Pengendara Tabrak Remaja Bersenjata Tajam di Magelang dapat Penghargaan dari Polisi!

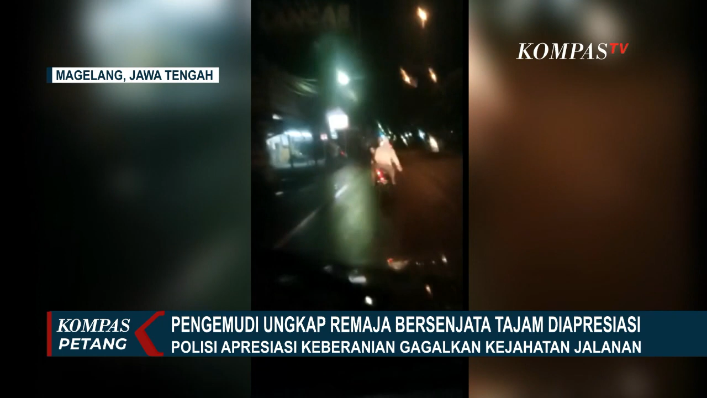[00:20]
Holik Sugiyarto, warga Mertoyudan selaku perekam video menabrak remaja bersajam yang viral di media sosial,